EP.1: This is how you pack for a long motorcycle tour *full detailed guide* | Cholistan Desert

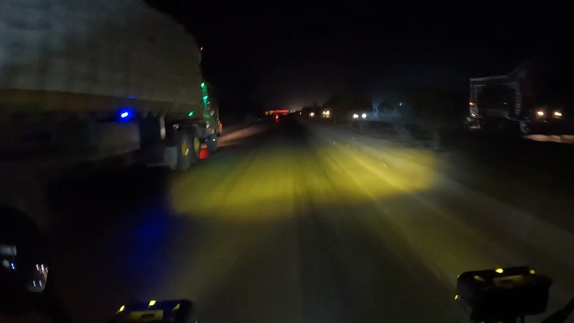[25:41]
बैटरी डेड हो चुकी है तो बिना कोई पौधा सब किसी भी चीज़ की बना हमें राइड कर रही है, लेकिन ये अभी 20 मिनट है, इन शाला हम जल्दी पहुँच जाएंगे। ओके, हम लोग तकरीबन बहावलपुर पहुँच चुके हैं।
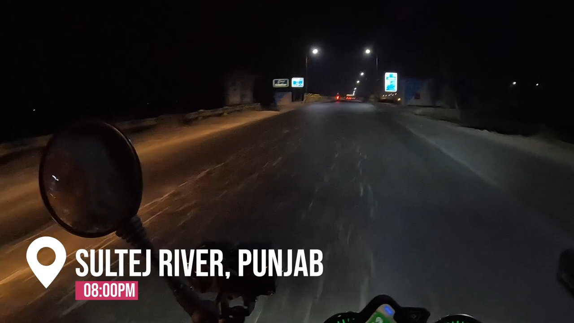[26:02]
सरतज रिवर है गाइस, चेक इट आउट, कितना खूबसूरत रिवर है।